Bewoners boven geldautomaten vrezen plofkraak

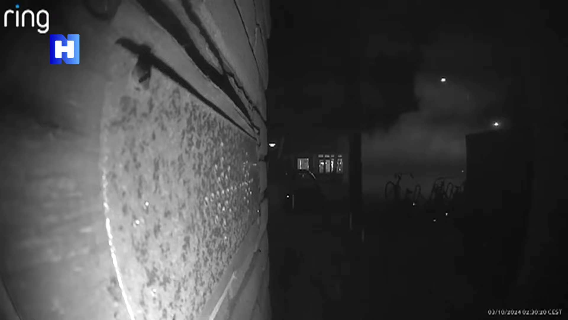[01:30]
Begin oktober werd er een plofkraak gepleegd op een automaat aan de Maastraat in de rivierenbuurt.